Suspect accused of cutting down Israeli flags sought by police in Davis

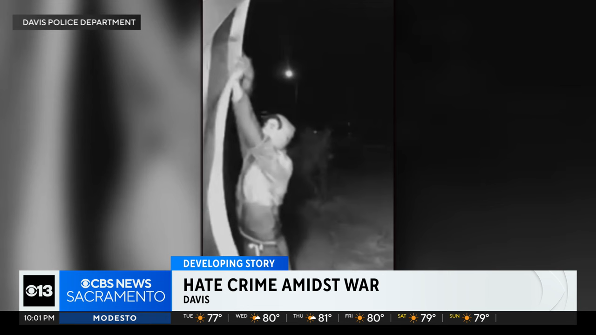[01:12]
Caught on home surveillance video, the moment a person walks up to this Davis front door and using a knife cuts down a homeowner's Israeli flag. Davis police say it happened twice.